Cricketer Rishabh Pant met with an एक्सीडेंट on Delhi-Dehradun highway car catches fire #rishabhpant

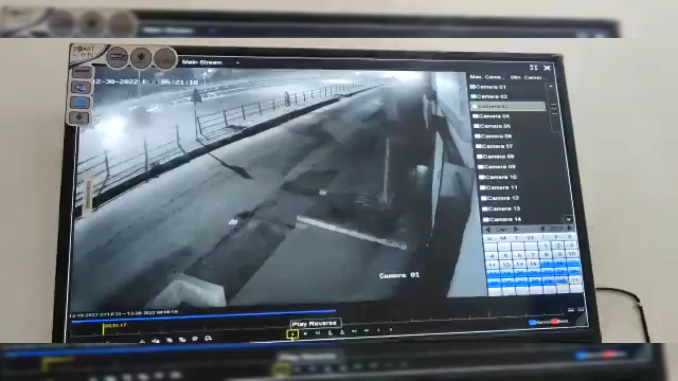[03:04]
का सीसी टीव पूटेज के एक्सिटेंट कब हुआ कैसे सब समझ में आ जाएगा बताया जा रहा है कि पंत की गाड़े तेज स्पीट से डिवाइडर के किनारे लगी
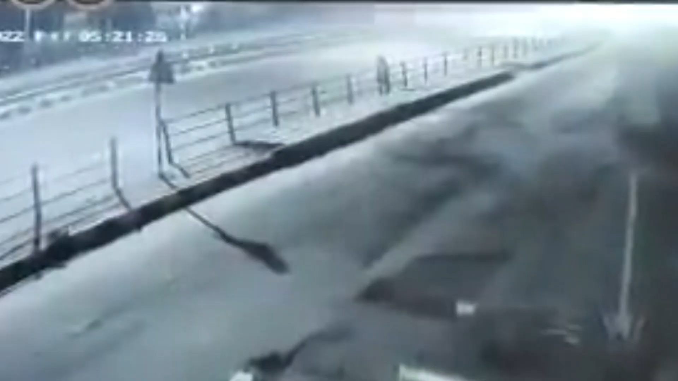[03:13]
लोहे की मजबूत रेलिंग से
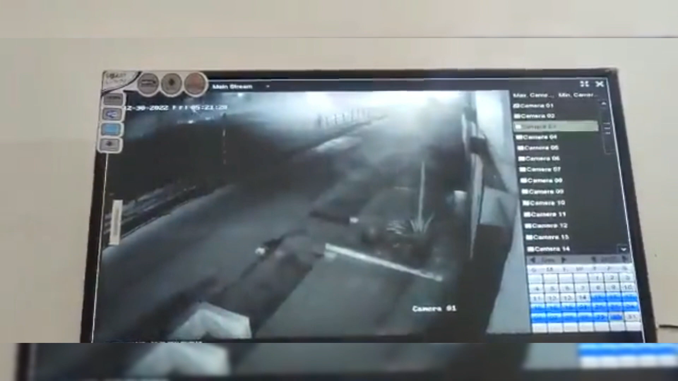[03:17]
टकराई और रेलिंग तोड़कर दूसरी तरफ जा पहुंची तेज रपतार में होने की वज़े से कार लगबग 200 मीटर तक गिसट